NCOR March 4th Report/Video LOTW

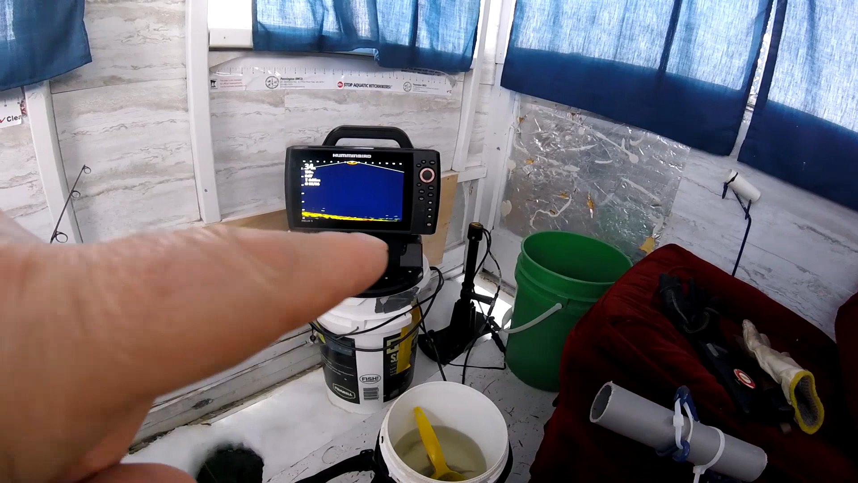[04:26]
The unit sitting on the helix sitting on top of the bucket.